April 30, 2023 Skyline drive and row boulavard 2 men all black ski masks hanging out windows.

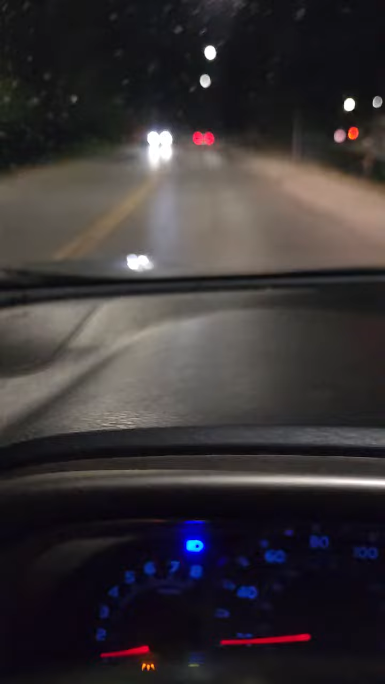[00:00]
um so two guys hanging out the window wearing ski masks